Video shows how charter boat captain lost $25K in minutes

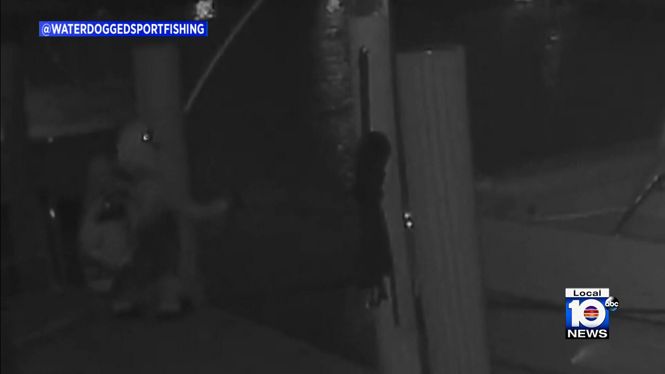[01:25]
What they'll do is they'll come through the canal quietly, board the boat from the boat from the water, another boat.